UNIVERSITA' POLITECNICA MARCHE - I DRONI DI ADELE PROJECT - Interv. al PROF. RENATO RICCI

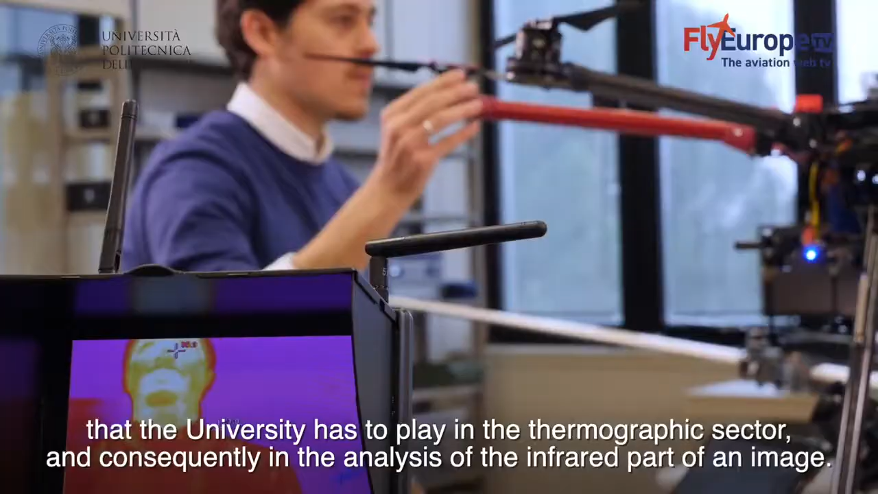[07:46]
termografico quindi sull'analisi della parte infrarossa dell'immagine l'Università può giocare un ruolo importante noi normalmente
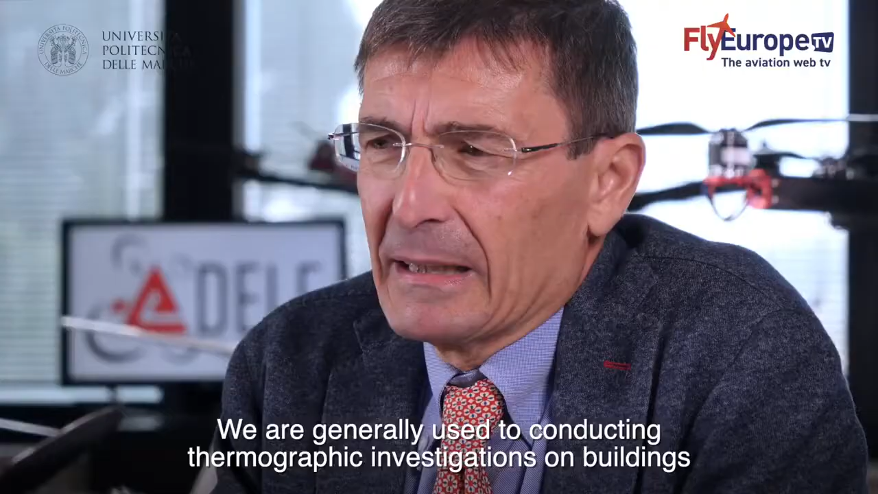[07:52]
siamo abituati a fare delle indagini termografiche sugli edifici
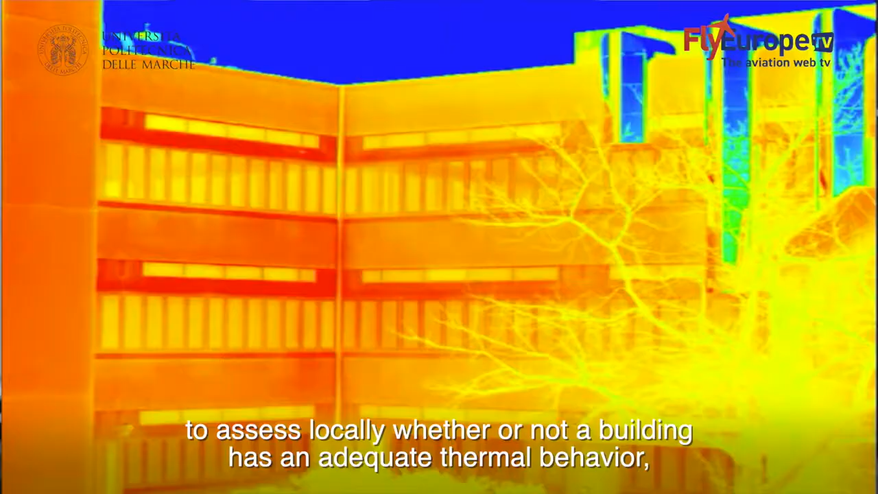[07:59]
giusto per valutare localmente se l'edificio ha dei
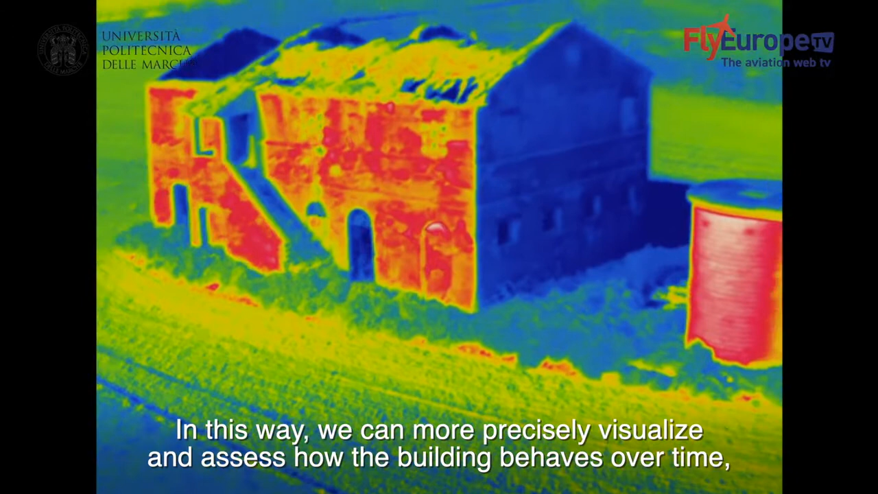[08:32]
come l'edificio si comporta nel tempo e quindi come